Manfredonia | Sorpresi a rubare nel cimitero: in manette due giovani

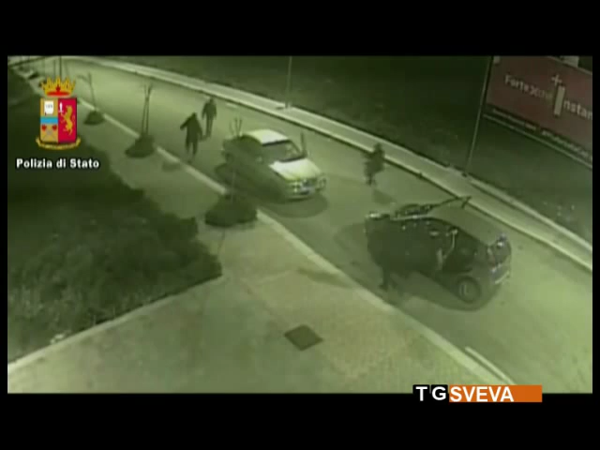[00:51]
I due sono stati visti mentre raccoglievano il buttino e lo caricavano nella propria autovettura. I poliziotti sono intervenuti e hanno bloccato l'auto mentre si allontanava a fare i spenti. Uno dei due malviventi ha tentato la fuga ma è stato subito dopo fermato dagli agenti.